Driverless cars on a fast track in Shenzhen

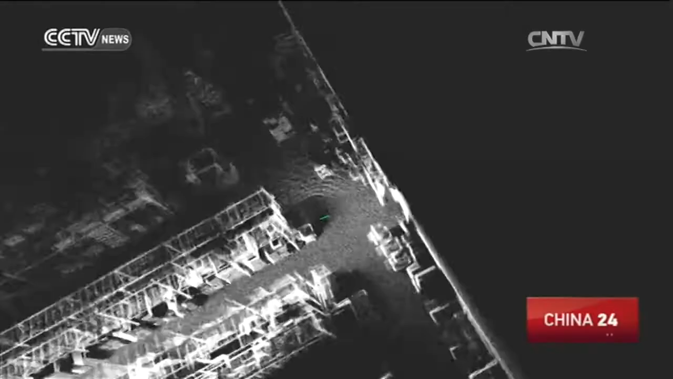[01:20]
clearly identifying objects around the vehicle and seeing enough range in which to navigate the vehicle correctly down any given road.